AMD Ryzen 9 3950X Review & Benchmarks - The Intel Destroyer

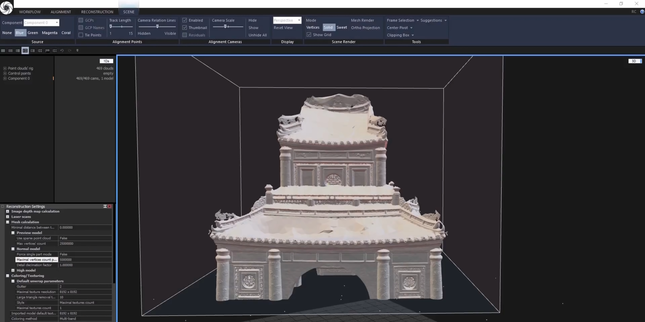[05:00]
Even in RealityCapture, which is a program that's a lot like Metashape,
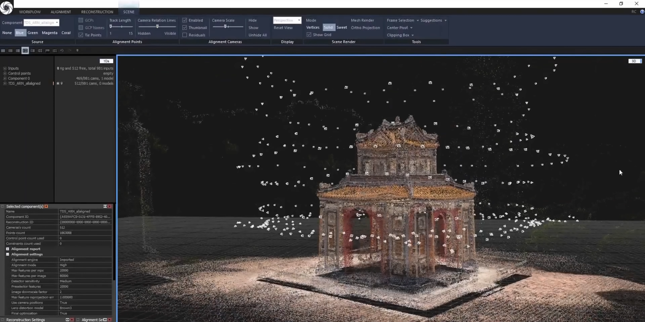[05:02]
since it also takes a ton of image data to compile multi-dimensional images.